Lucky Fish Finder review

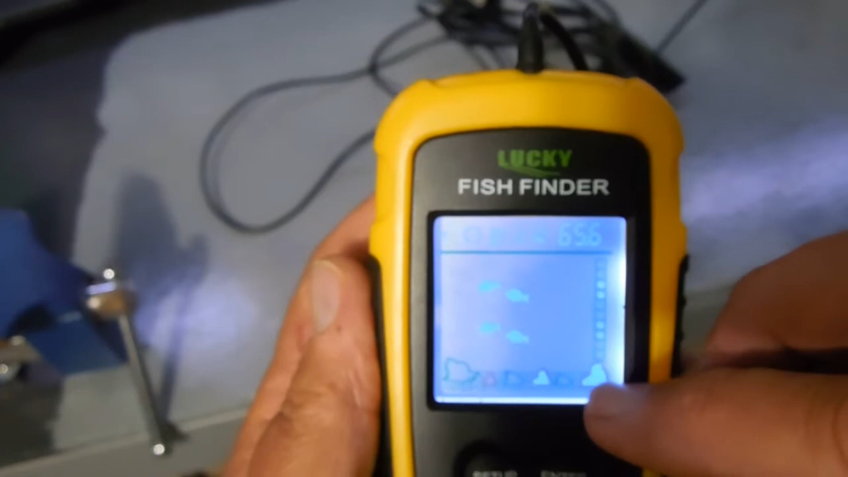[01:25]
rock formation or something and some plants but they're not where they say
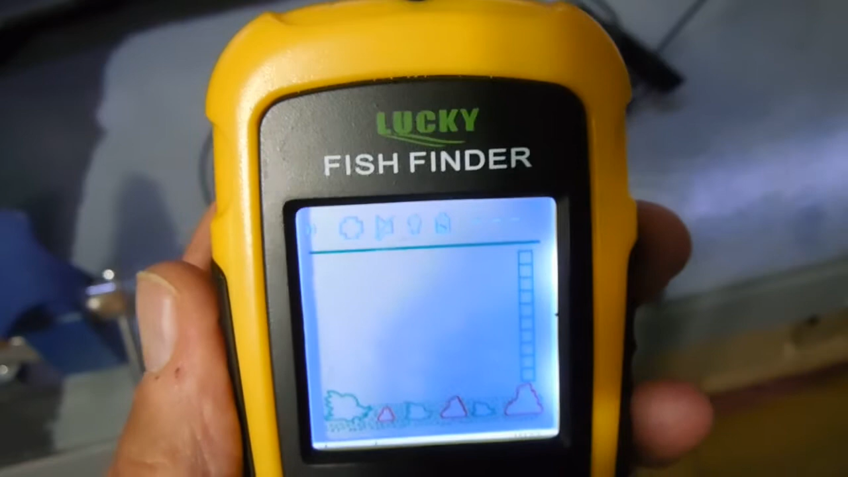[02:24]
in the water below you that is it's a 45 degree cone that goes down and so somewhere in that 45 degree cone is where those objects are
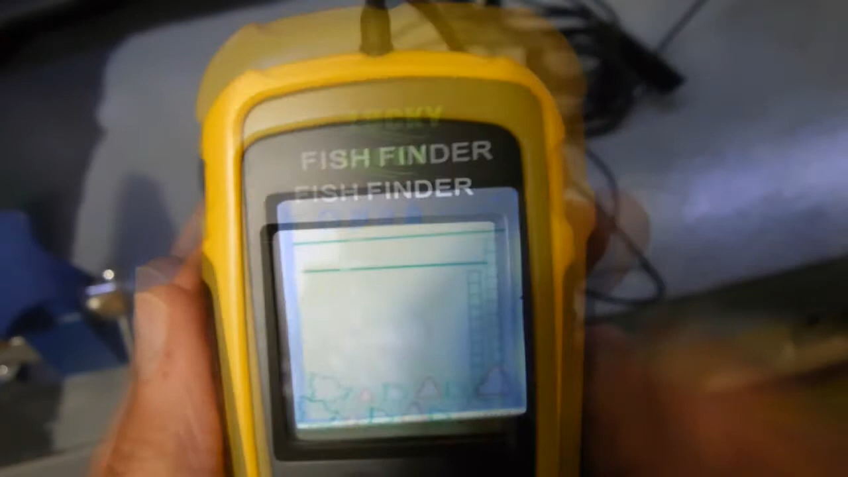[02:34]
okay let me turn on sample mode and show you what I mean
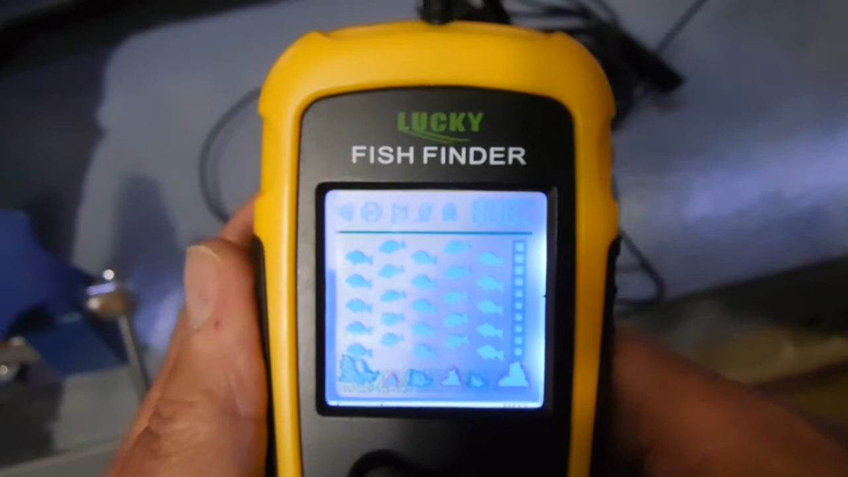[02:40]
with the obstruction from the fish okay now we're in sample mode see the fish always go from right to left that really is not an indication of where the fish are it's just saying in